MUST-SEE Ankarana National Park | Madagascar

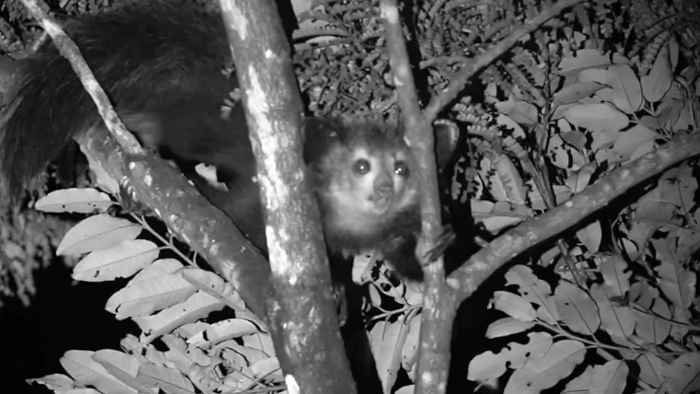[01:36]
Fresh signs of a bizarre looking nocturnal lemur called the Ai Ai.